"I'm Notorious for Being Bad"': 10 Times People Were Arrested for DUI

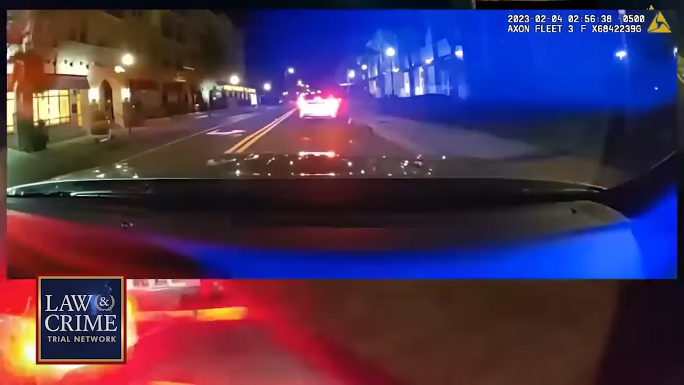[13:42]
Maybe, I don't know, but regardless, she kind of suddenly stopped and then pulled over.